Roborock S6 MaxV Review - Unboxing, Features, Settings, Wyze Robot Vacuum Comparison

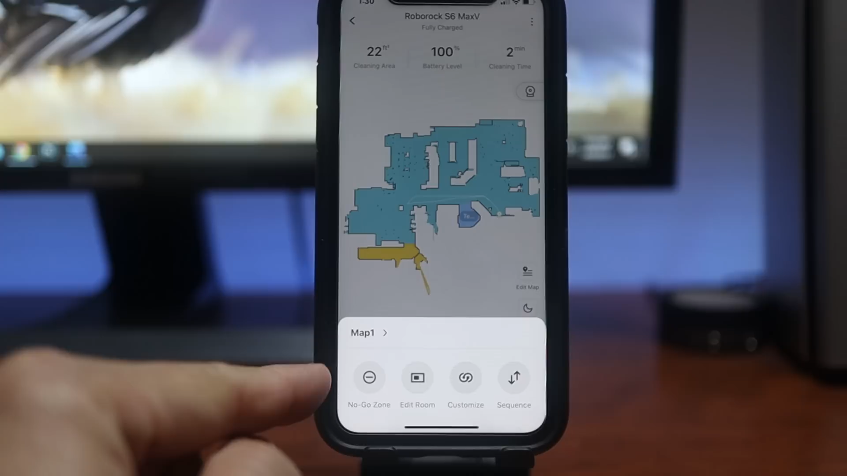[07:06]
add a no-go zones no mop zones or set invisible walls you can also edit the rooms
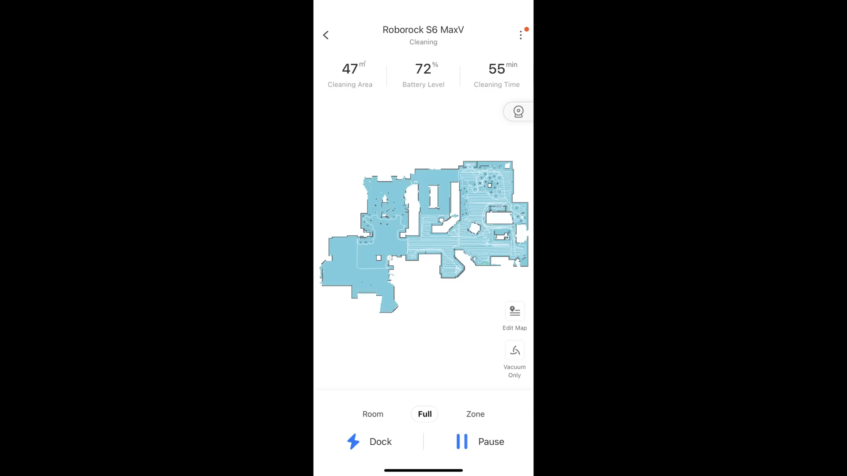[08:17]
bedroom areas and it worked pretty well and without needing to recharge
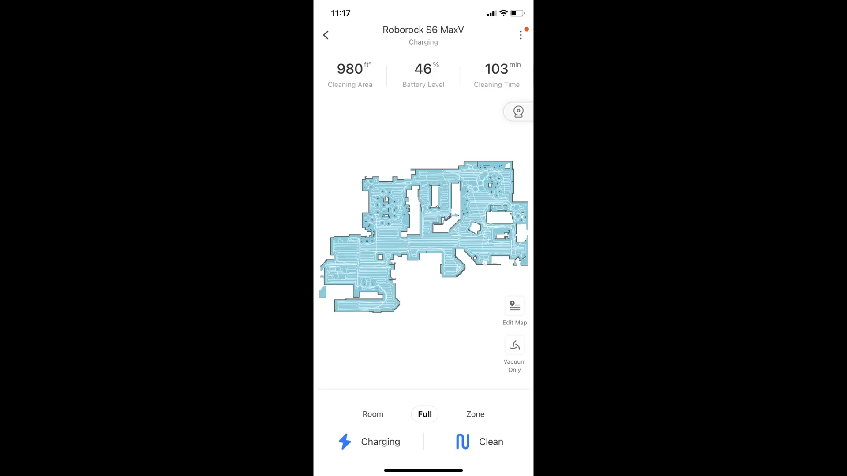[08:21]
and finish the job in only 103 minutes i cleaned out the